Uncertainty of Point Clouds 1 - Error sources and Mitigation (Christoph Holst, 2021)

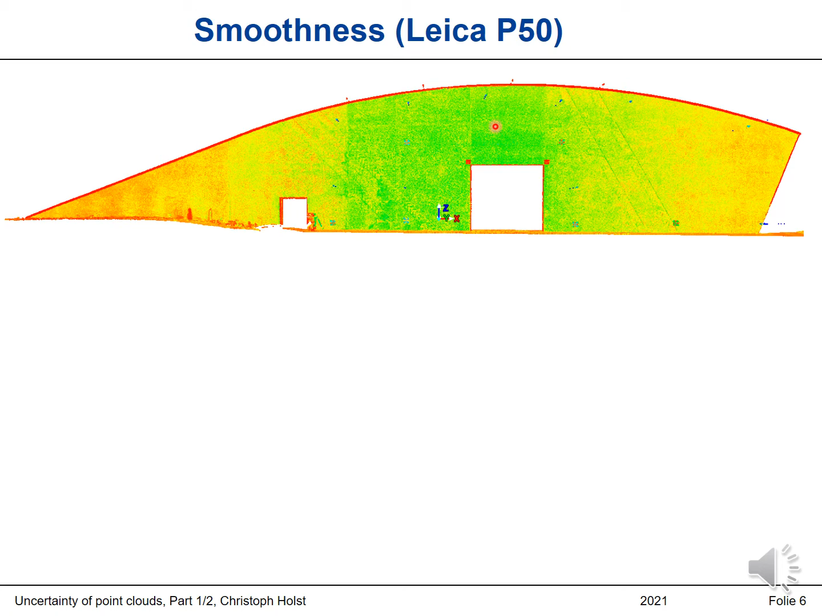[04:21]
And now let's have just a close look into the point cloud. What you can see here is the scan of a wall made by the Leica P50. And if we now look a bit closer to the point cloud, we can see many details. We can see that we scanned maybe a target here consisting of white and black patches.
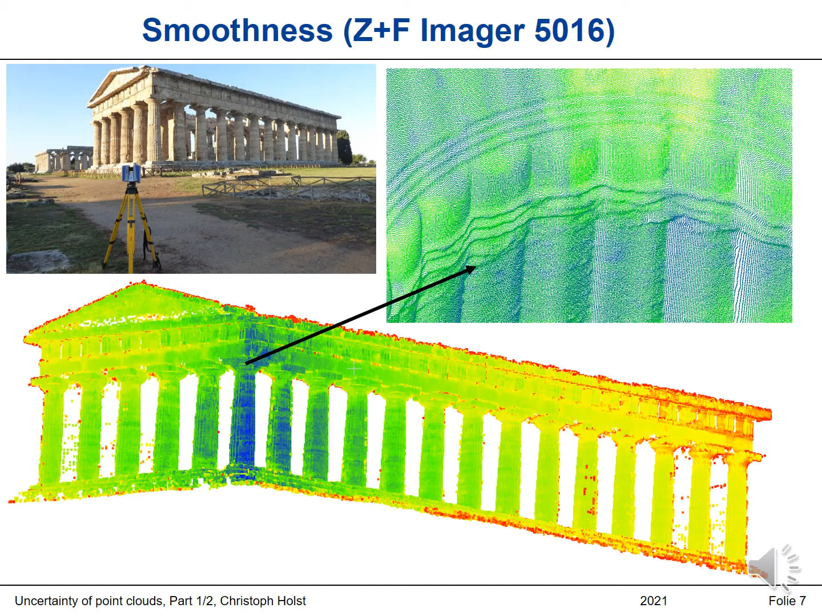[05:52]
So we can see all the details of this archaeological site. So again, the smoothness gives us the impression that the point cloud is not uncertain at all, because we cannot see any errors. Let's go to another acquiring system. Let's go to mobile mapping systems.
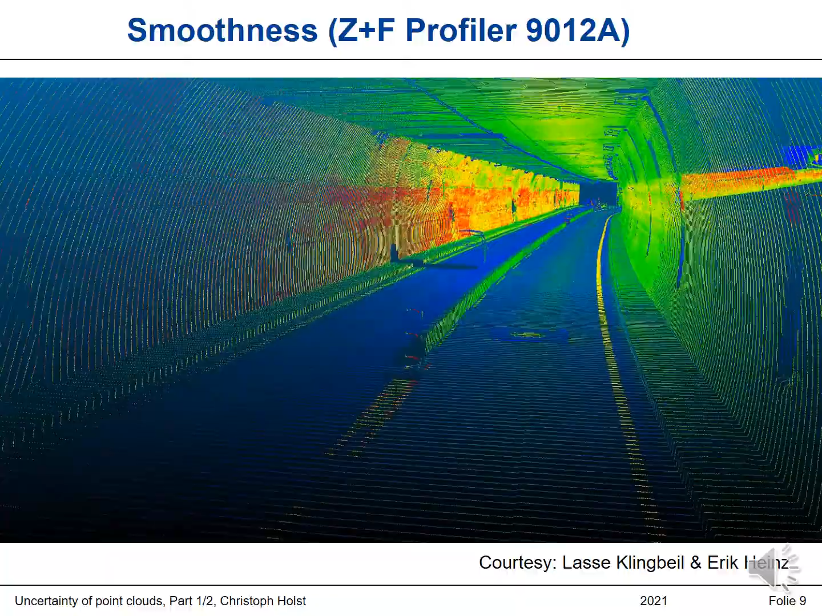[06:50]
But this is the wrong impression. Because in all the products I just showed, you can just see the smoothness. We can just see if there are any large noise effects, if the distance measurement is not that good. But we cannot say a lot about the angular measurements. We cannot say anything about if there are systematic errors or if there is a bias. If the width of the tunnel is correct, we don't see. We just see that the wall is quite smooth.
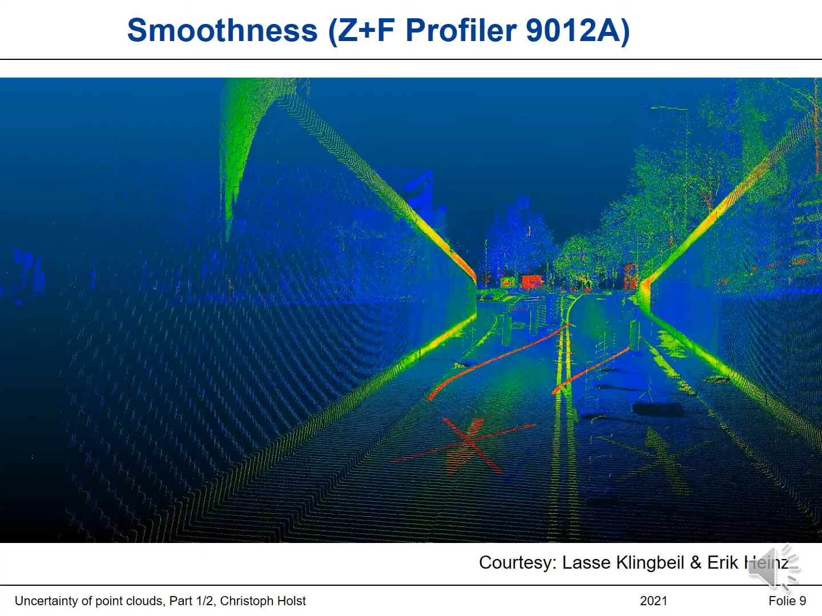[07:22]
So what I want to say about is,
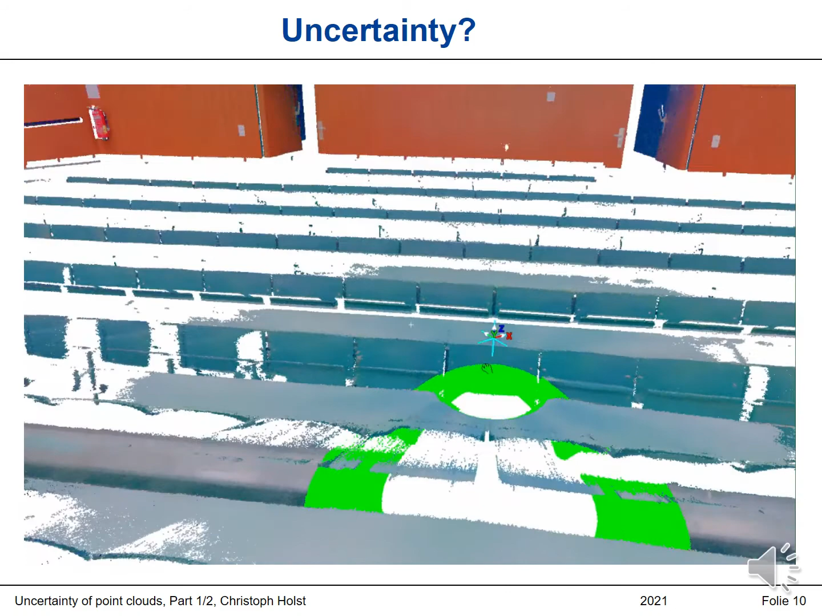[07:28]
we just can say something about the smoothness quite fastly if we see a point cloud.
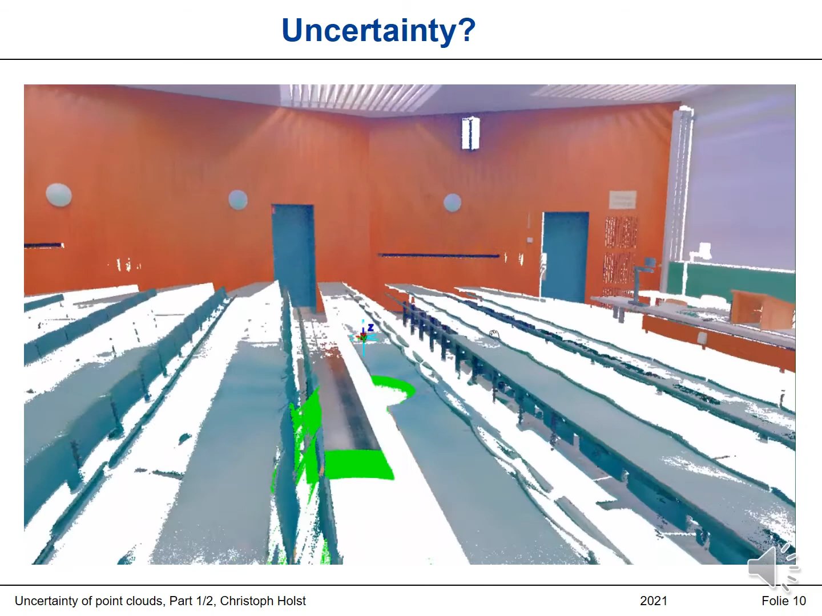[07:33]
Here again, we have a point cloud, which is the point cloud of the lecture hall you might be sitting in at normal times. And you saw that we can get the color out of the point cloud. But also we can get the intensity as shown here.
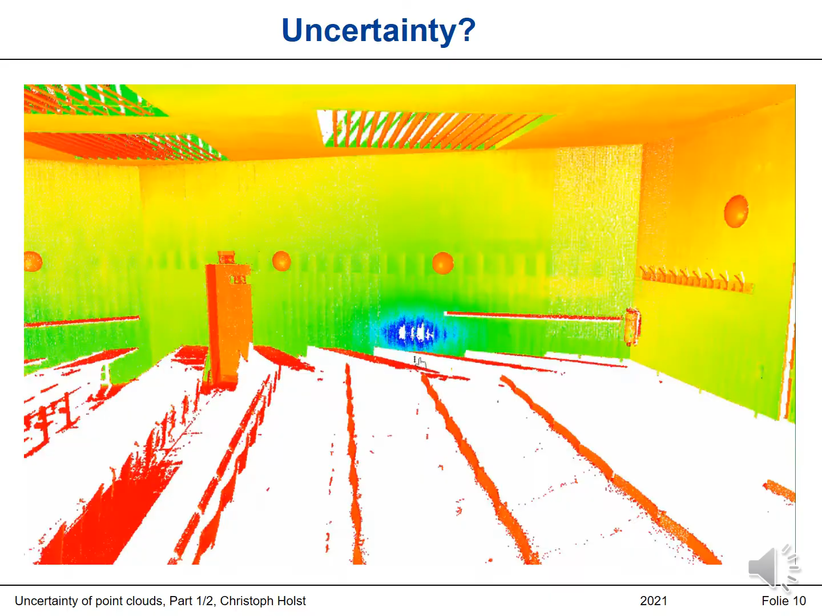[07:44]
And you can see that there are data gaps. You can see that the surface is reflecting differently based on the color of the surface. You can see that here the points lie behind the wall because here is a glass.
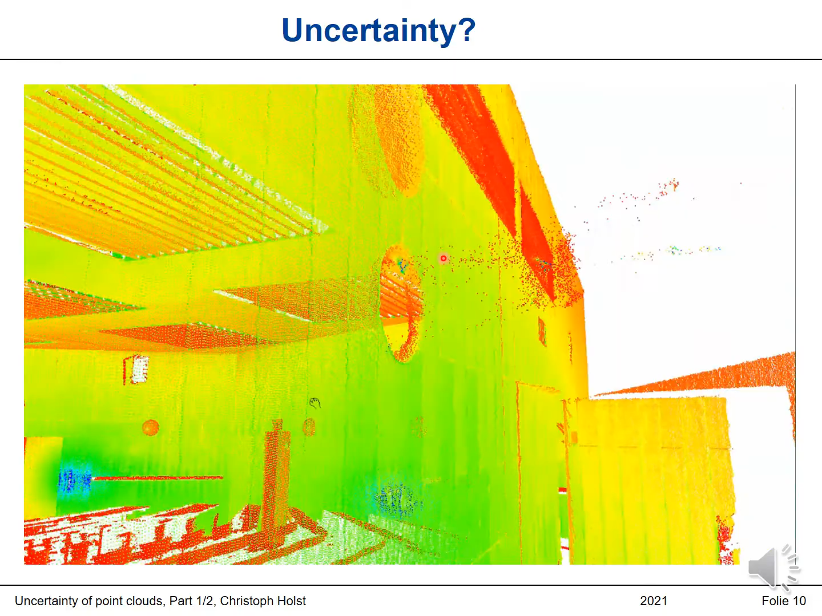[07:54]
You can see here mixed pixel effects.
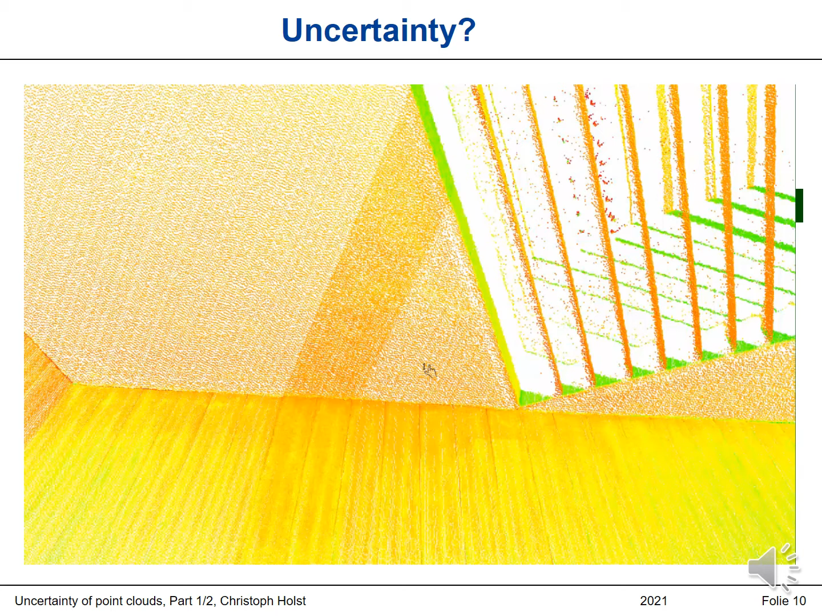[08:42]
the region where the scanner starts and stops. And this is the place where there are more points. And I'm focusing this a bit because this leads to two-phase scans. What's a two-phase scan? Well, if we want to acquire the surrounding, maybe those two parts of the houses,
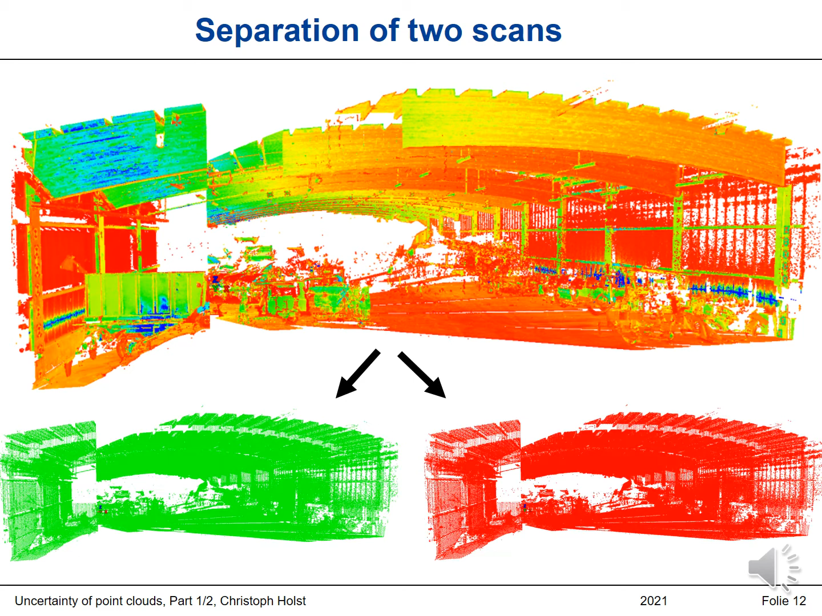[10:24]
The left scan, the green one, is the first turn. The red scan is the second turn. And now, we have two scans and just can compare if the scans are equal.
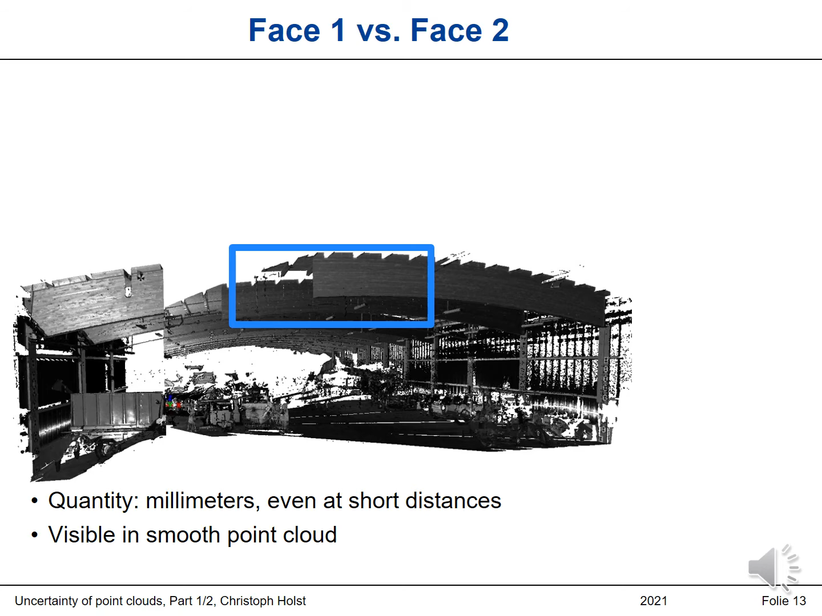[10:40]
Here we have again this green scan and the red scan from the first turn and the second turn. And if we now have a closer look into them, into one part of the scan here, we can see that there is a gap, a bias between both point clouds of three millimeters. And the distance to this part of the machine hall is just about 10 meters.
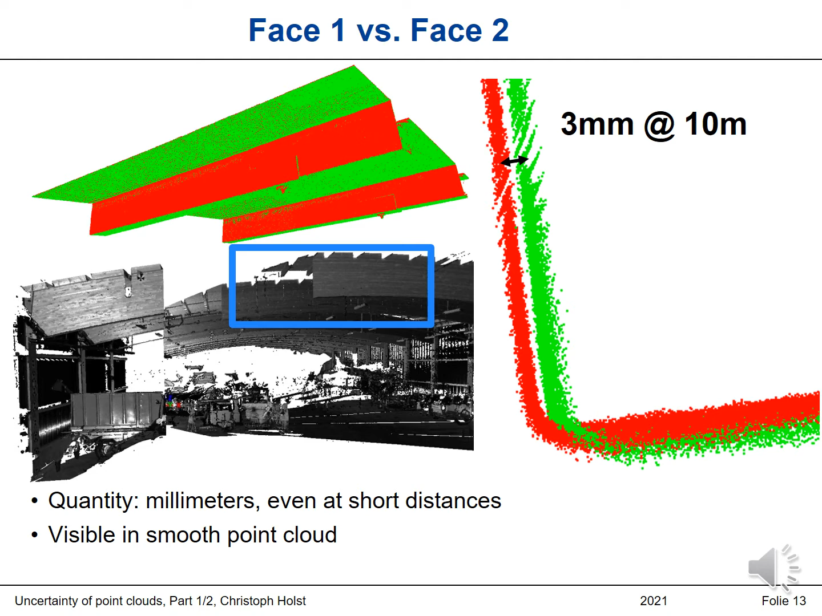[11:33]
So although the point clouds tend to look quite smooth, there might be systematic errors included, which we just cannot see because they are not visible, because systematic errors are not obviously in the scanner point cloud. But they exist, we just don't see them. And the result could be, maybe we scan this wall again, which we have seen before, which was so smooth with the laser scanner. Now we use the same laser scanner, scan this wall in phase one, scan it in phase two. So once with a rotation starting from zero degrees to 180 and then again from 180 to 360.